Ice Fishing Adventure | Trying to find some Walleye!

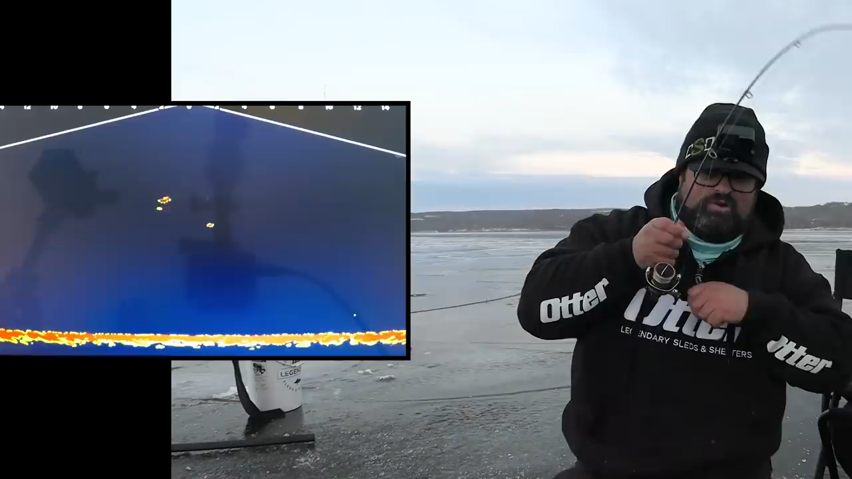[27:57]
I did miss him once. I had him all the way up to 16 feet there. Oh, all of a sudden it's just on like Donkey Kong.
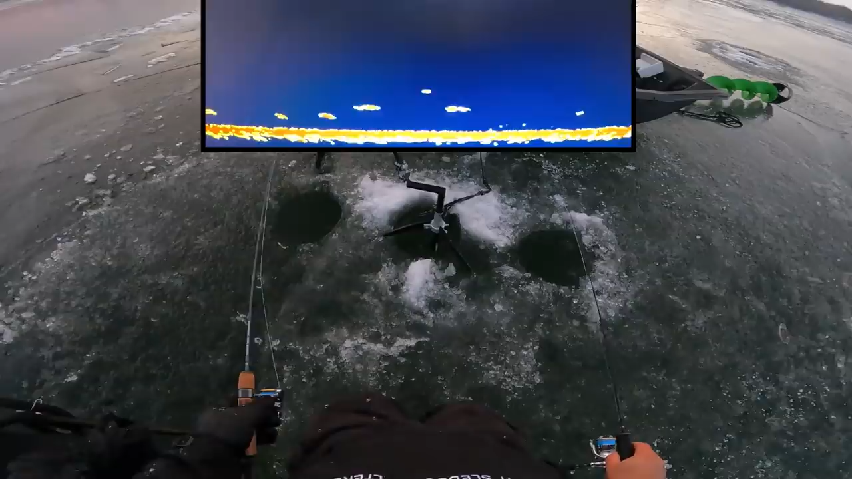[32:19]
Got walleyes everywhere. Holy, look at all the walleyes down there right now. This is amazing. Now I just need the right one to come by. That's smaller.
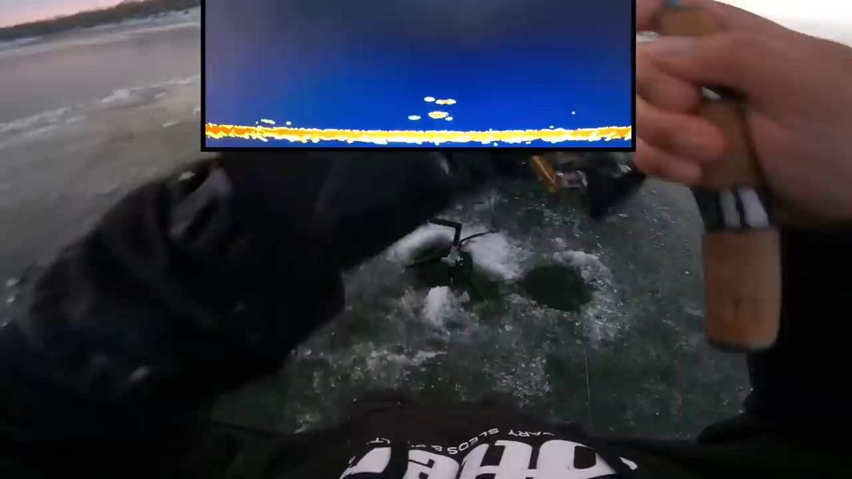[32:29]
I do like the live imaging for fishing two rods, because now you know which bait that fish is looking at right now.
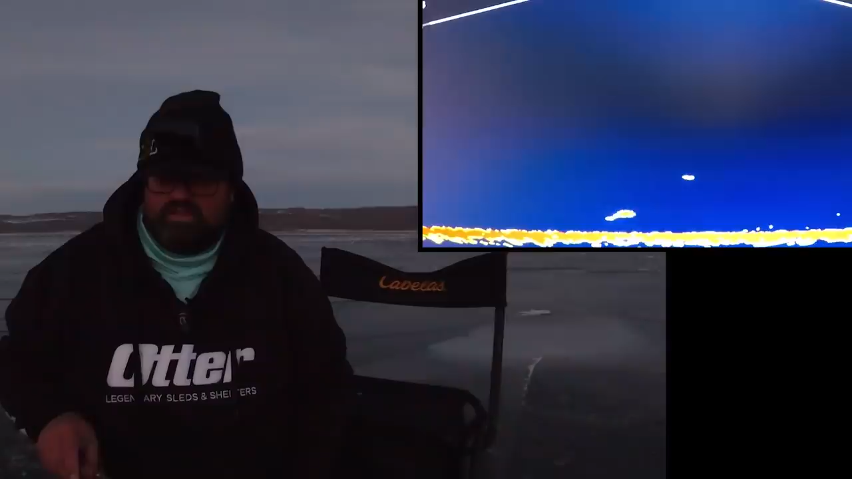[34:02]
No. Give me another chance. He hardly ate it and I missed him. No. Here we go. Come on. Nice. Head camera is sadly dying.